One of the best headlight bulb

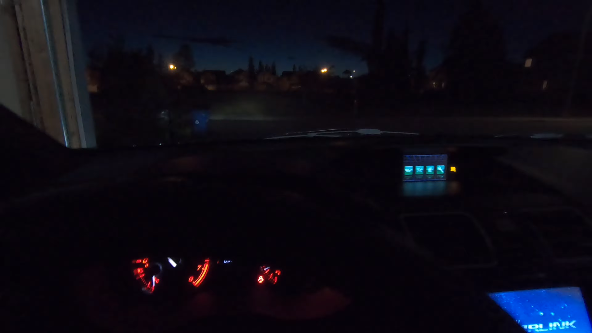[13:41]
on my left side. On my left side, on the driver's side, that's the Big Six company. And on the right side, you can barely see anything. That's the Philips LED bulb, halogen.